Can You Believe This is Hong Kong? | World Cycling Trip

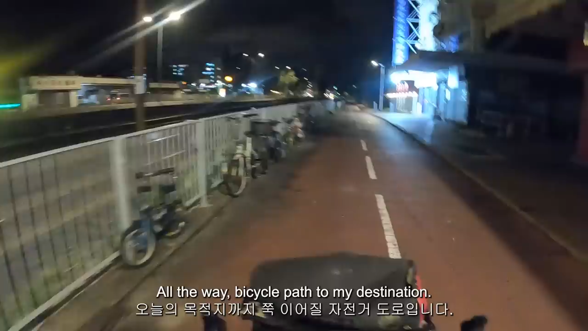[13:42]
And all the way bicycle pass to my destination. Hello, train.